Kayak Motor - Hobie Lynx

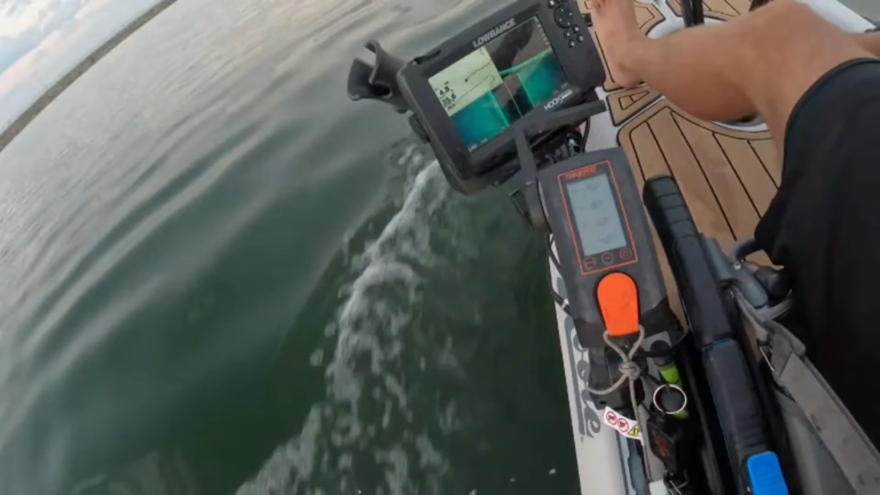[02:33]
So here is my mounting for the throttle. Basically, we have the Yak Attack mount to an H-rail.